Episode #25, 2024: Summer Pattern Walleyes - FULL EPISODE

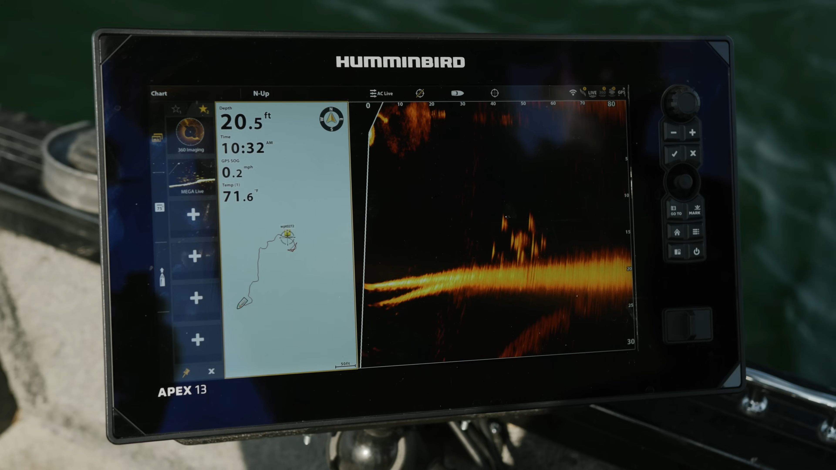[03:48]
On screen: depth 20.5 ft
Yeah, we got some on the screen here. We're going to toss these shiver minnows at these fish and see if we can get them to react. How many are down there right now? We're seeing anywhere pods in between 5 and 15 fish at a time. And they kind of just scoot in and out of the weeds. And we're going to try and pitch at some fish and get them in the net. That's cool.
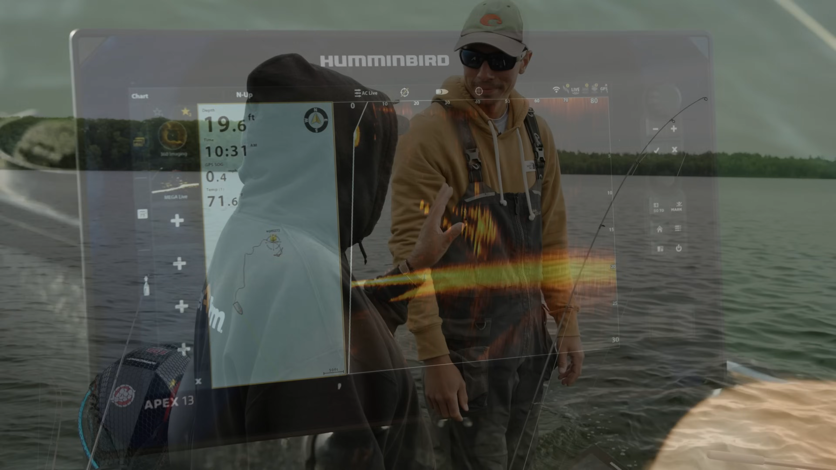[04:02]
On screen: depth 19.6 ft
So when you find the fish on the Humminbird Megalive, you put it in spot lock and fish the spot? Absolutely, yeah. That way we can kind of scoot around this pole and pinpoint our cast right on those fish.
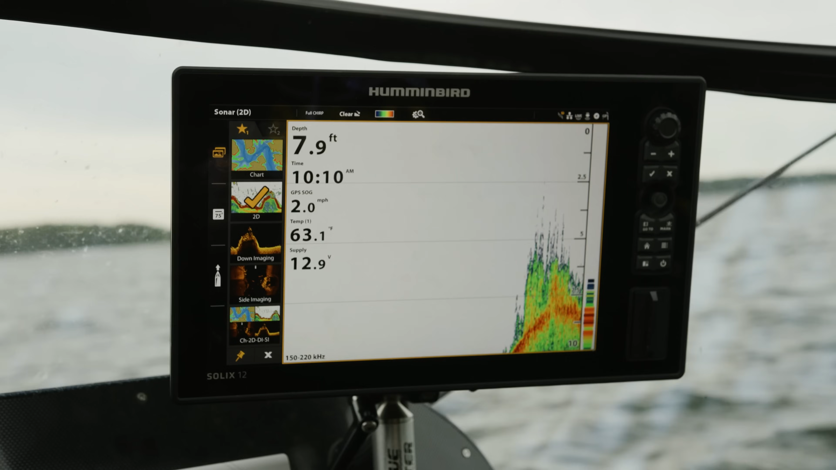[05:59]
On screen: depth 7.9 ft, speed 2.0 mph
But, again, looking at the hummingbird there, you can clearly see the weed edge. And you want to position your boat so you're casting right up to that weed edge?
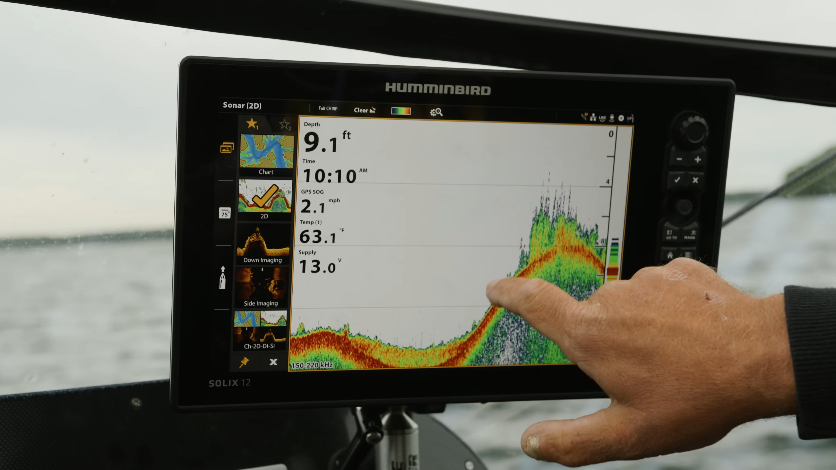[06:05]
On screen: depth 9.1 ft, water 63.1°F
Or parallel, depending upon, like, this situation where we're at here right now, you know, we have a nice parallel wind on the edge.
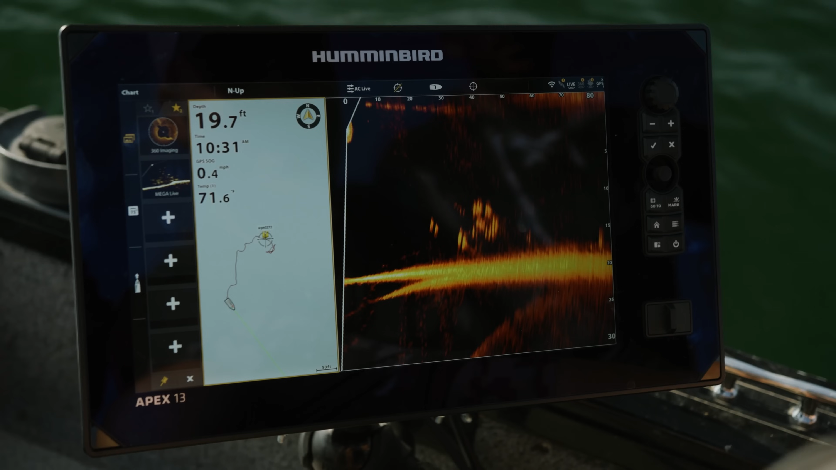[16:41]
On screen: depth 19.7 ft
I'm watching some of these fish go in and out of the weeds. And that way we can kind of pinpoint our casts and make sure we're getting our baits in front of those fish. And if they're not reacting to what we're throwing and then kind of change from there. Right now, that fish ate a plastic.
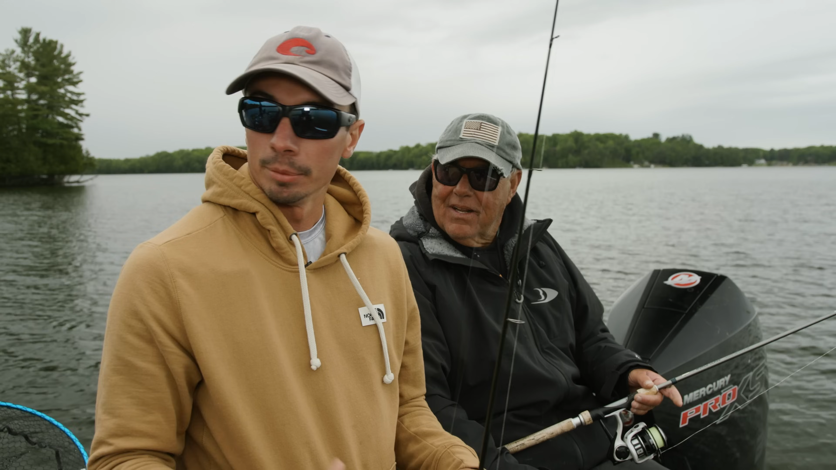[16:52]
Rob just caught one out of plastic. So that's kind of the program, at least for the next few minutes.
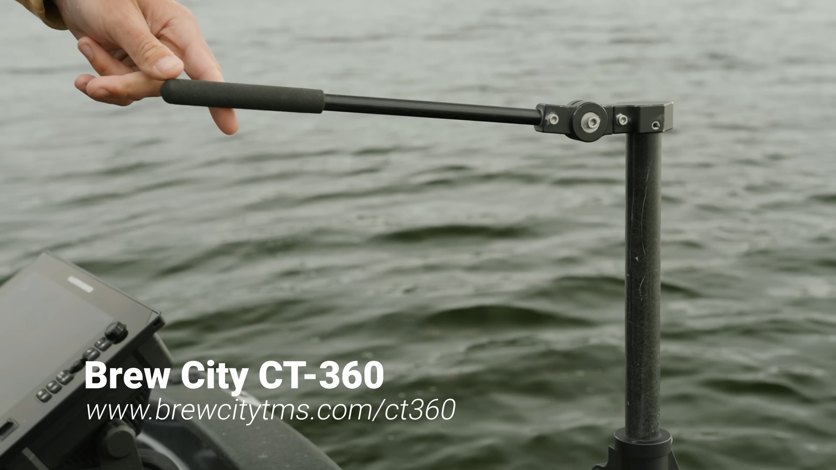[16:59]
And what you can do is actually you turn that handle there and you can see where a fish is and actually cast to it. Absolutely. Yeah.
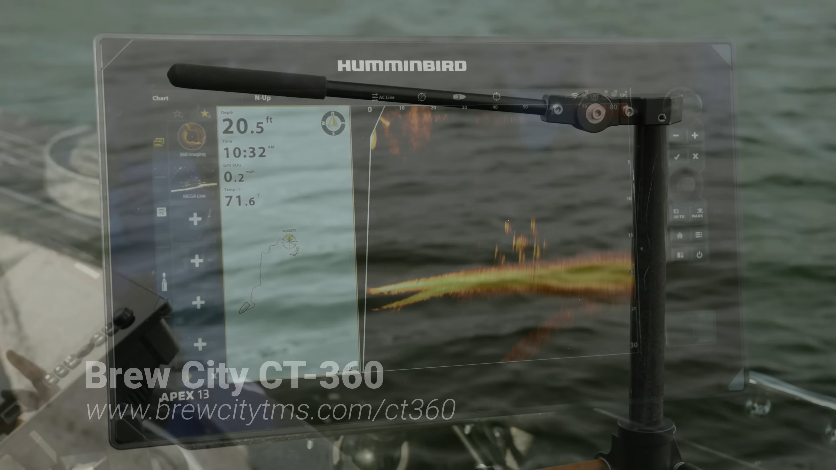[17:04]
On screen: depth 20.5 ft
This mount here, you can turn that handle and you get a really good idea of which angle you should throw your cast at. Then you can plop that lure right on. Yeah, I hear these two guys talking, folks.